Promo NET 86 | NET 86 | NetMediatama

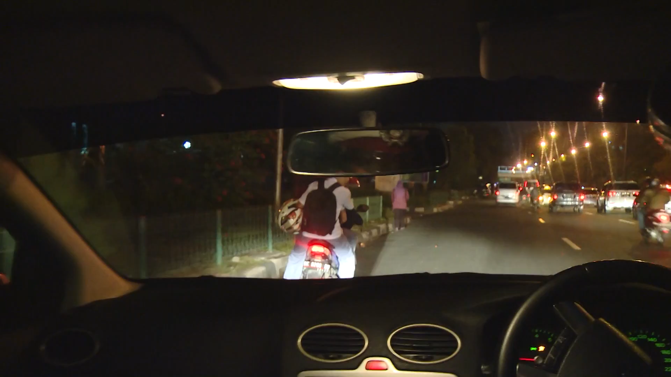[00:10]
Mereka berkendara dengan ugal-ugalan dan tanpa menggunakan helm. Ini STNK mana ini? Wah, bawa. Motor ini STNK-nya di mana? STNK yang aslinya. Salah bawa kayaknya.